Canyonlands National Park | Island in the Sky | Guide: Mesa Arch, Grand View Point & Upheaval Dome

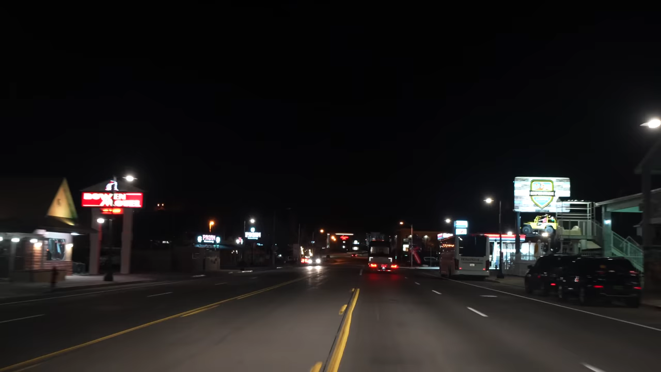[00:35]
We started our day in Canyonlands National Park by leaving Moab about an hour and a half before sunrise.
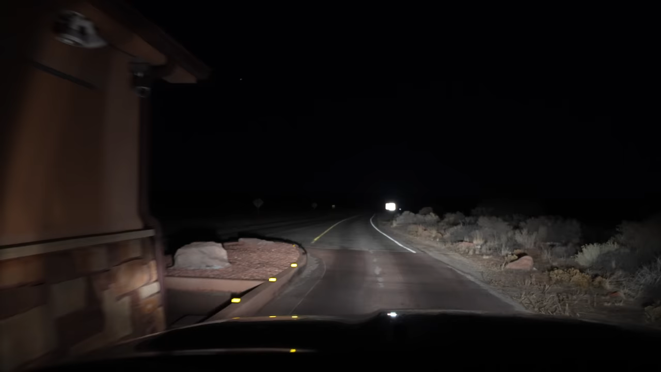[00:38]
Entering Canyonlands National Park at 530 in the morning with 28 degree weather.